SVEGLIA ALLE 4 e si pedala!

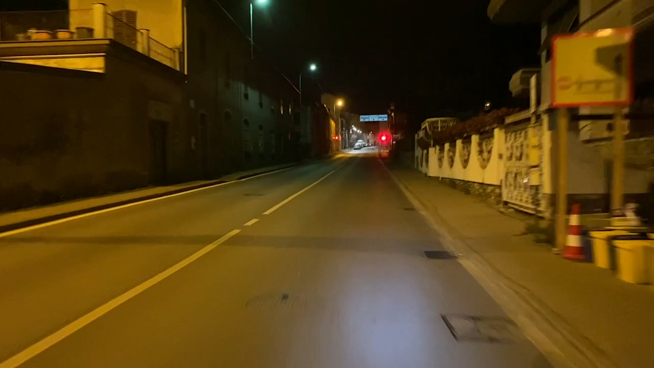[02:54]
Scusate la domanda, ma al semaforo rosso ci si ferma anche la mattina presto?